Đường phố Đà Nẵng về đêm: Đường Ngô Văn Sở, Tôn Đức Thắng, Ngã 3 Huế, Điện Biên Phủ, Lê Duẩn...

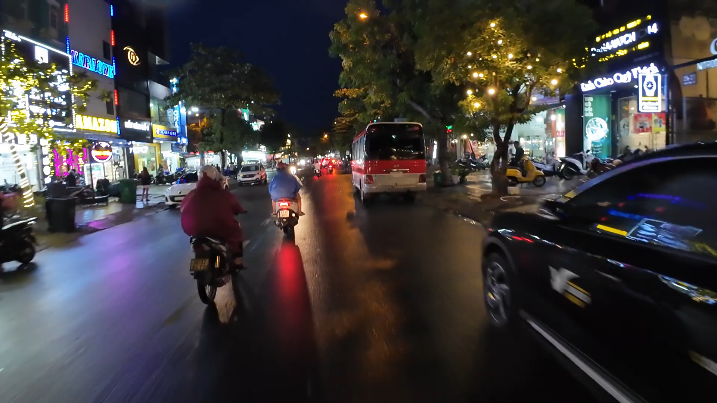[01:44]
Quán ăn cũng nhiều, quán karaoke, quán pizza, quán cà phê.
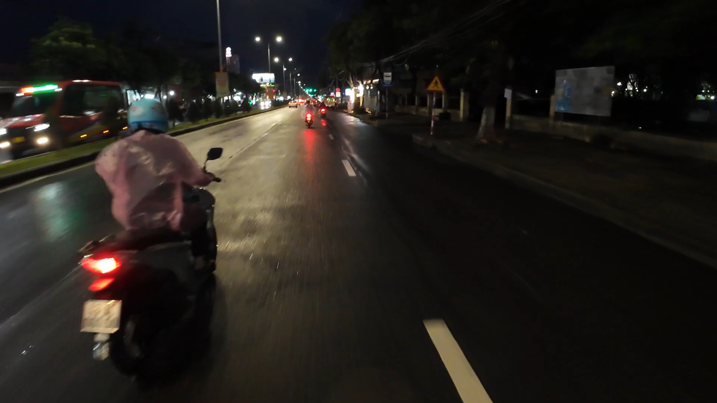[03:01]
Bởi vì mấy ngày nay Đà Nẵng là mưa rất nhiều, cũng có nhiều bữa mưa rất lớn. Rồi tôi rẽ trái đi đường Ngô Văn Sở,
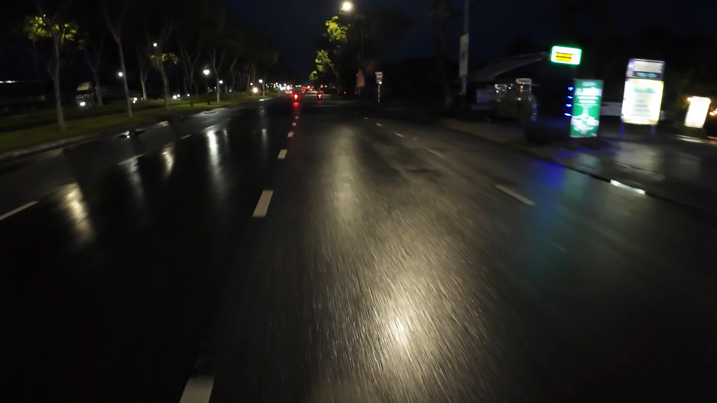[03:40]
Tôi sẽ tới Hòn Thị Lan, tôi về Ngõ Quế cơ. Đây là đường Nguyễn Sinh Sắc.
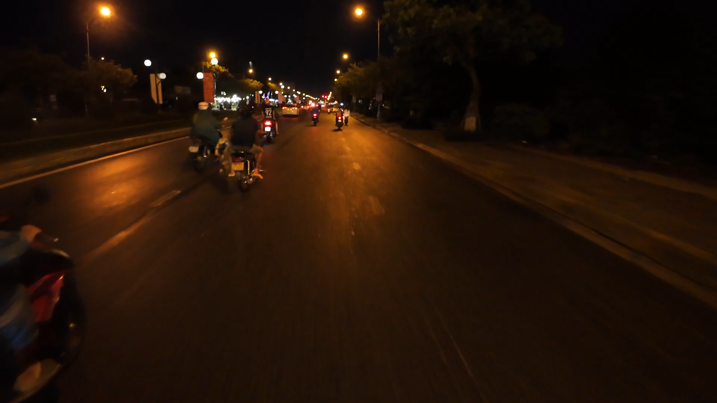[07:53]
Xe máy chia sẻ các bạn đường phố Đà Nẵng, nhiều bạn nó chạy chậm lẹ,
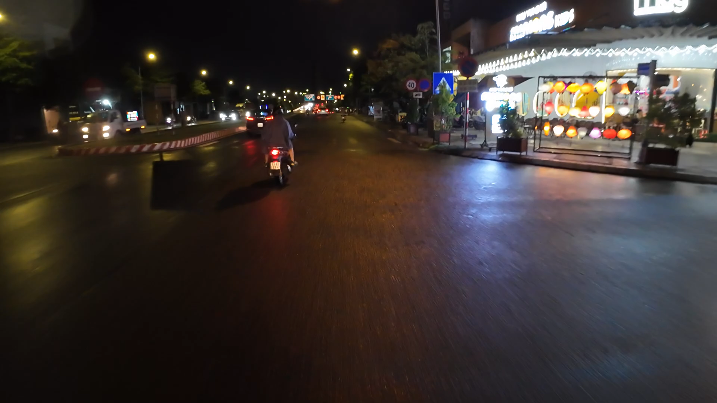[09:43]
Chuẩn bị lên cầu vượt, cầu vượt Ngẫu Huế à.
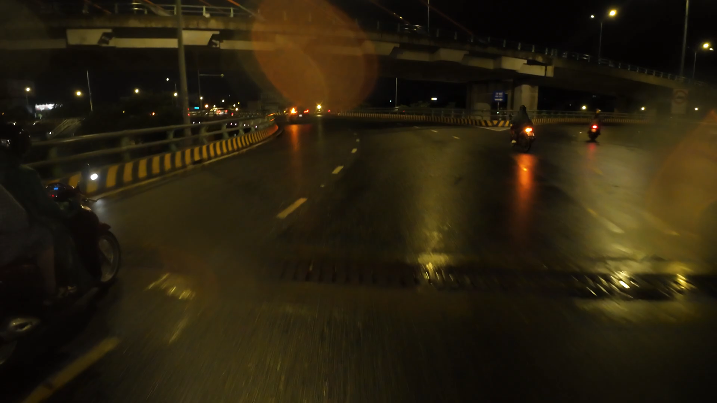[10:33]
Vòng xoay ngõ tư, giống ngõ tư. Còn đây là cái cầu vượt đó. Từ Liên Chiểu đi về Thanh Khê. Còn tầng thứ hai là vòng xoay. Đây, vòng xoay.
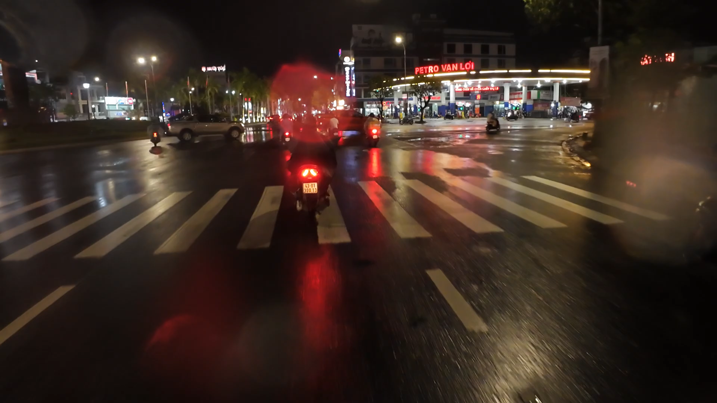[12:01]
Tối thì nên lựa những con đường vô mô ánh sáng đẹp thì đi
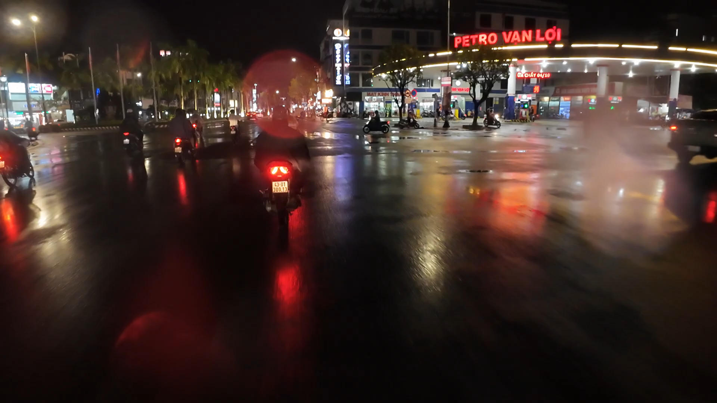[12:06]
chia sẻ các bạn cho nó đẹp hơn à, nên tao không đi vô mấy con đường nhỏ. Những con đường nhỏ là ánh sáng rất là yếu, nên tao đi đường chính thôi.
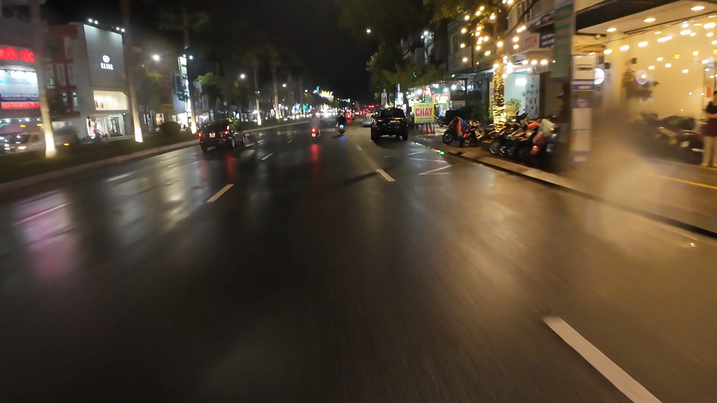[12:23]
Đây, như con đường Điện Biên Phủ này rất là rõ, rất là sáng, rất là đẹp luôn. Hay là con đường Lê Duẩn, con đường Võ Nguyên Giáp, đường Tháng Chín, mấy con đường chính đó, đường rõ đẹp đó. Ánh sáng màu rất đẹp, sáng đường rất đẹp. Con đường Nguyễn Văn Linh cũng vậy.
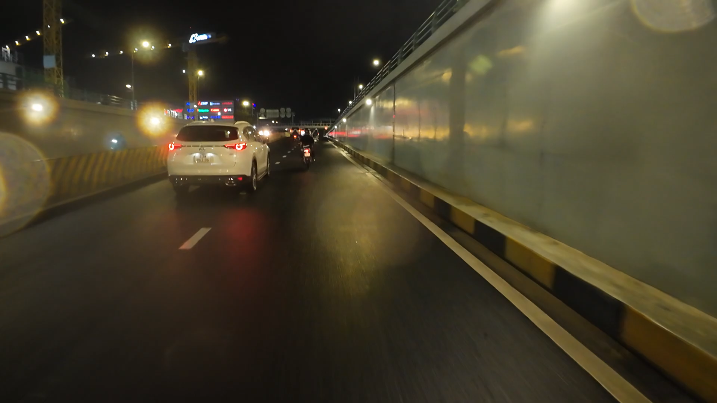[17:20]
Chơi Điện Biên Phủ rồi tôi sẽ rẽ rẽ trái nha, rẽ trái xuống đường Lê Duẩn.
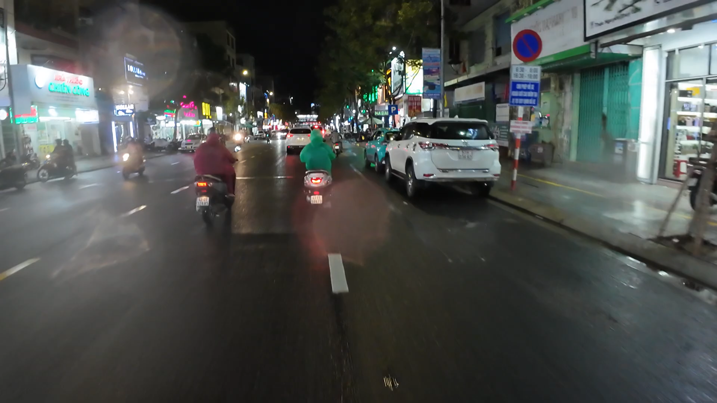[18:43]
Đây đây là đường Lý Duẩn. Đây, đây là đường Lý Duẩn đi các bạn. Chùa đường Lý Duẩn quá đẹp rồi. Quá rực rỡ luôn.
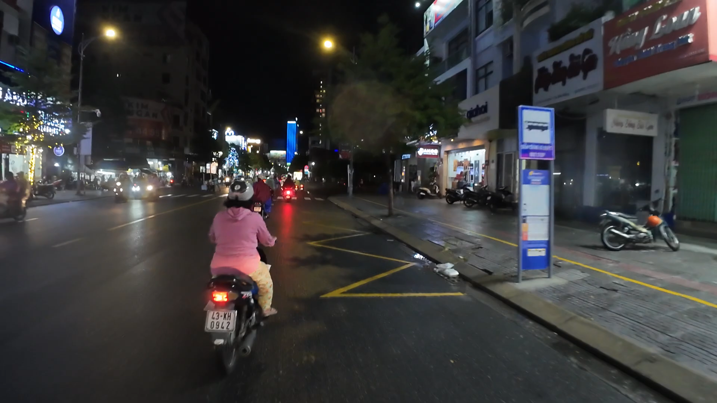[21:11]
nên là tối thiếu ánh sáng. À, chỗ này mấy cái khu đất này nè chưa xây dựng, thiếu ánh sáng. Đường Lê Duẩn.